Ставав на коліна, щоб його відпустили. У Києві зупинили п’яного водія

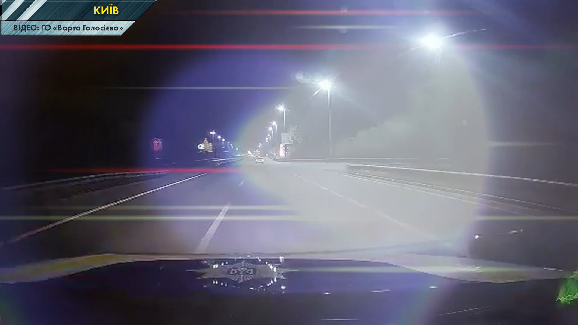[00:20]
Близько ночі патрульні помітили білу ДЕО, яка не надто впевнено трималась дороги На проспекті Перемоги водій,
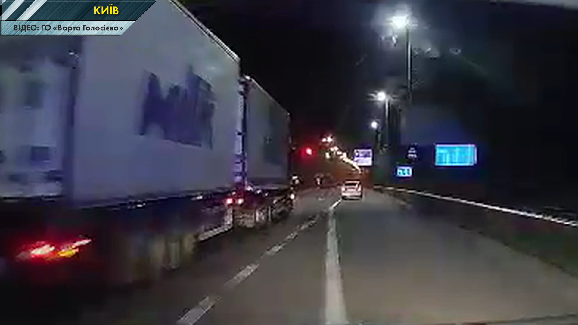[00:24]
рухаючись лівій смузі, черканув відбійник, тож патрульні подали йому сигнал зупинитись Реакція ж була абсолютно протилежна, водій втиснув педаль газу і почав тікати від поліції Ті ж у свою чергу повідомили про порушника ще один екіпаж і водія вдалося спинити,